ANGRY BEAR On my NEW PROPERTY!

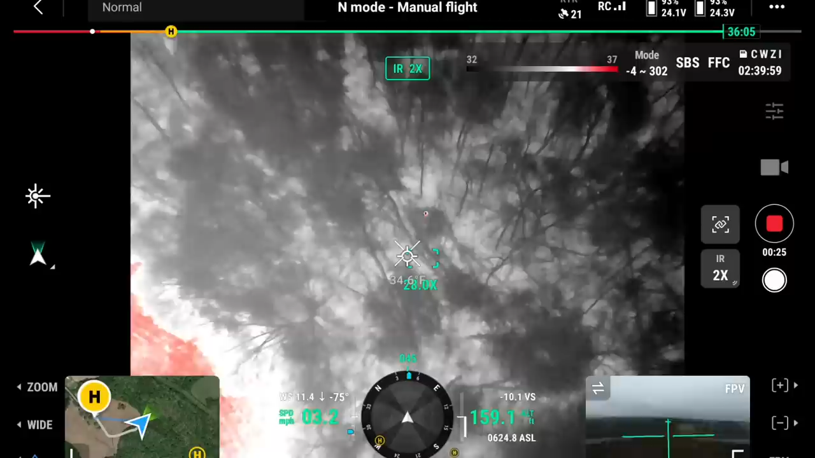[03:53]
yeah that's in the tree is there a raccoon we're gonna find out i mean it's definitely an animal i mean talk about perfect conditions that's a squirrel in its nest that's his tail no way he's heating up the whole nest
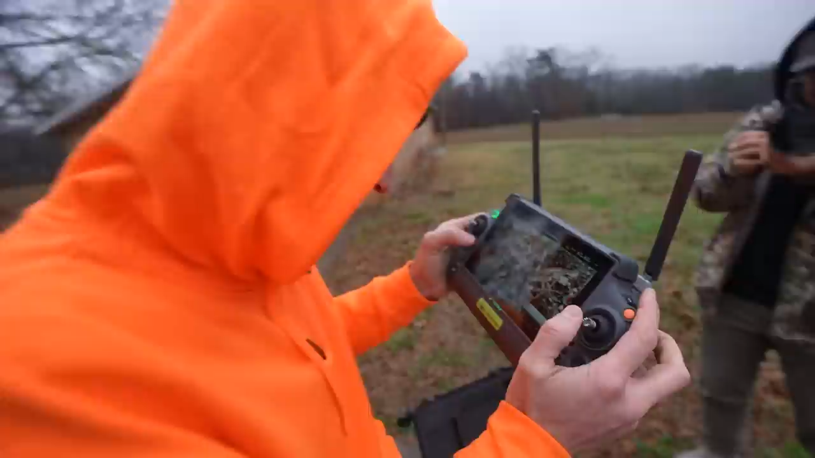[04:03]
are you serious it made sense when he got that close it's like oh okay you can see the tail sticking up out of the nest this is crazy this is wild know everything that's on your property instantly start the counter one squirrel
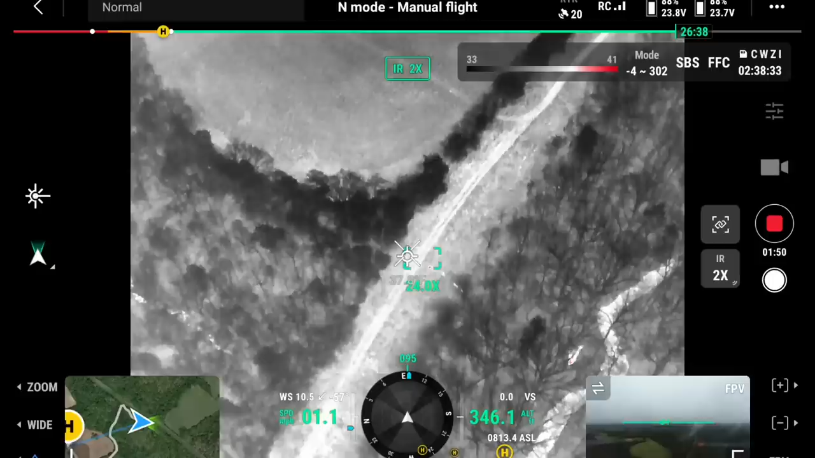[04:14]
here come here oh look at the deer how many does we got one two three four
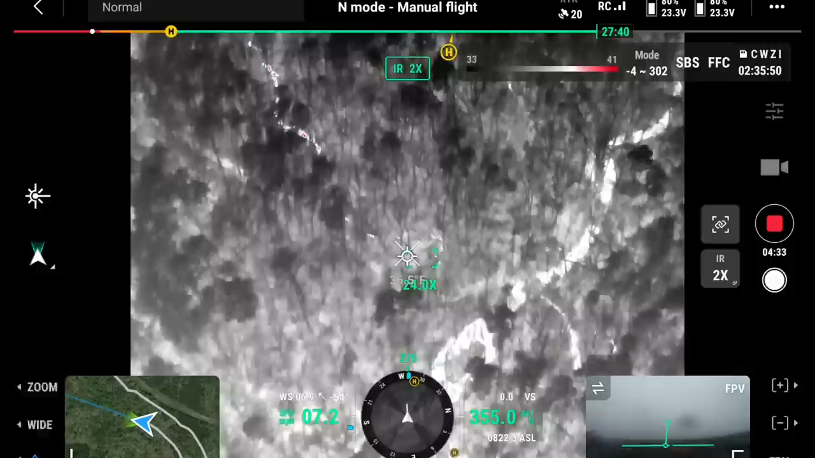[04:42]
we got deer is it hog i don't know if hogs are out this way yep so deer whole bunch of deer they're frolicking
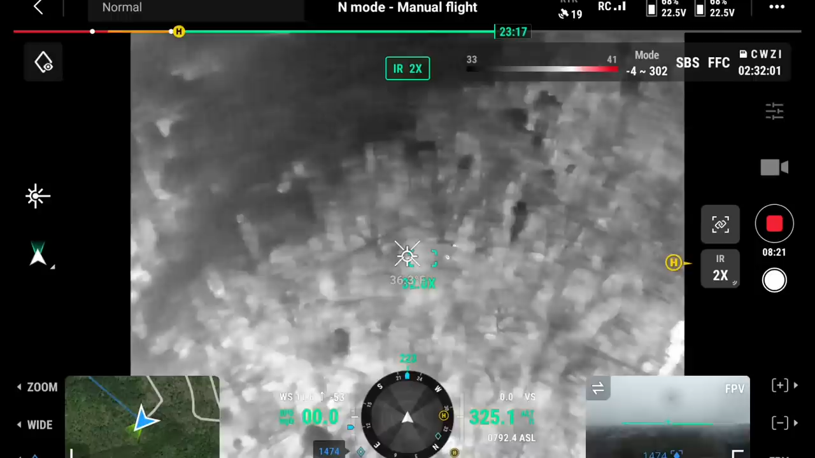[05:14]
is crazy man this is the wildest thing to watch another dog yep there's a doe another doe another big group of deer
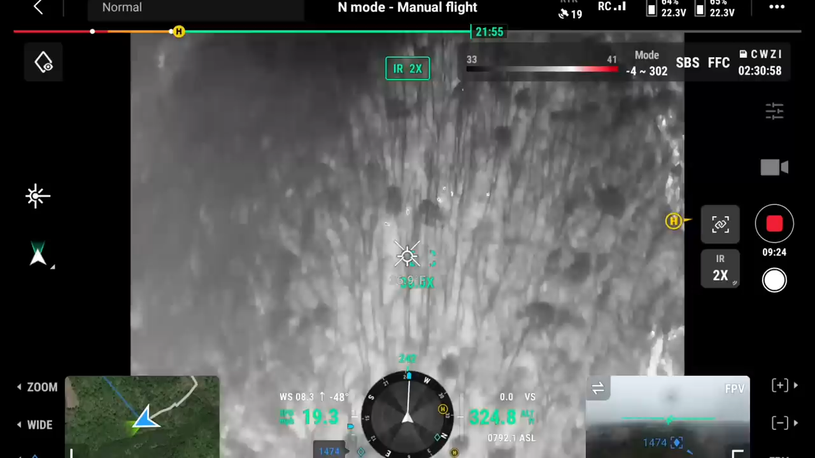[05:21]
wow look at all them oh my goodness where's the buck yeah we gotta find a buck
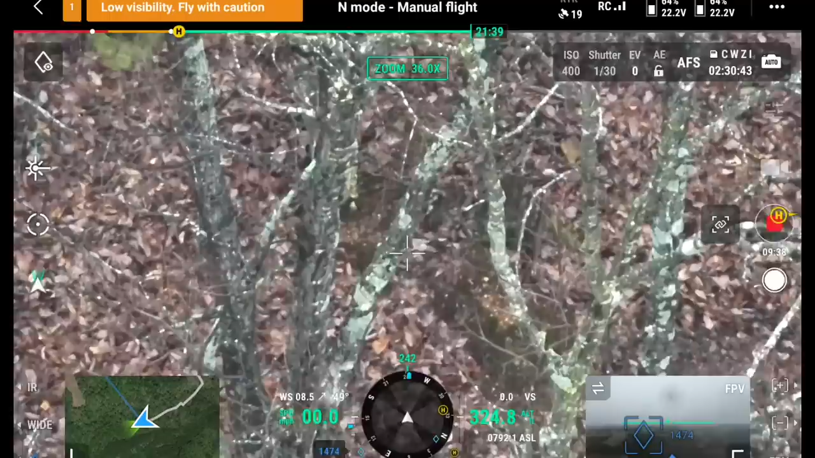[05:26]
what's the count so far a crap load of does we done lost count bud all
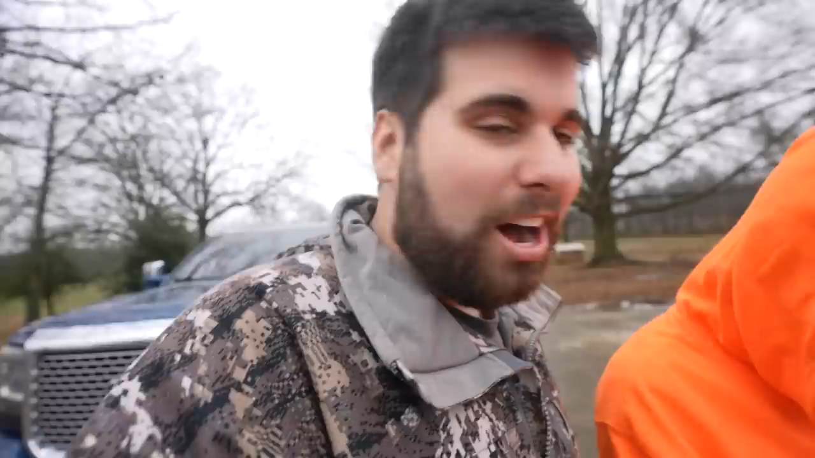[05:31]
i know so far is we need to shoot a bunch of the does yep my goodness i
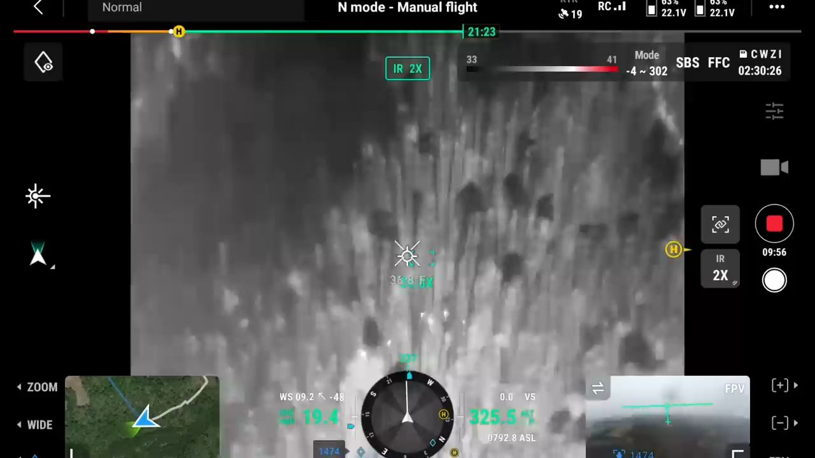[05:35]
mean right on this group we got one two three four six yeah there's six right there they're all over this john what we got in the trees i am not sure let's go check that out shall we yeah
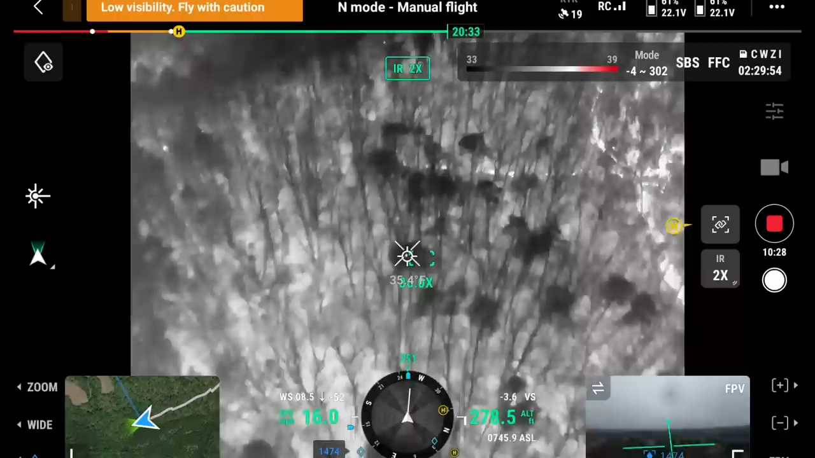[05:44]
that joker's on up in that tree my goodness he's helped in there okay let's see if we can figure out where he's at i think the thermal can see through the leafs but we can't oh